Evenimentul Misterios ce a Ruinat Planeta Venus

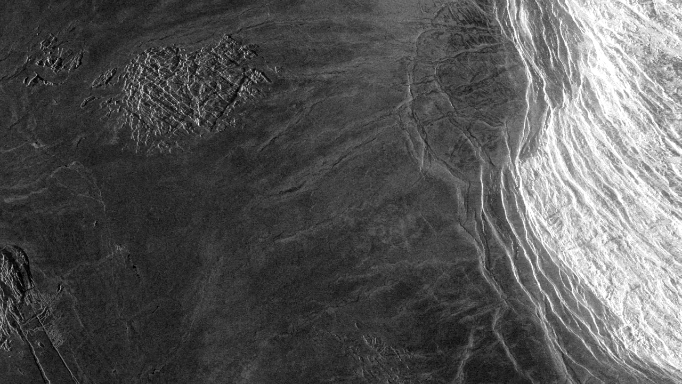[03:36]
iar cel mai înalt munte de pe Venus se numește Maxwell Montes, după un savant scoțian.